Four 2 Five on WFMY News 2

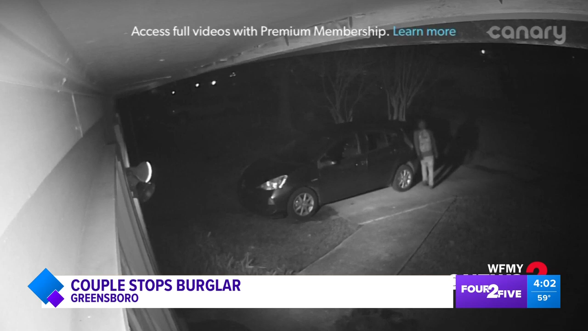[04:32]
The car was locked and the suspect left. The next morning, the same person tried to break into her neighbor's car.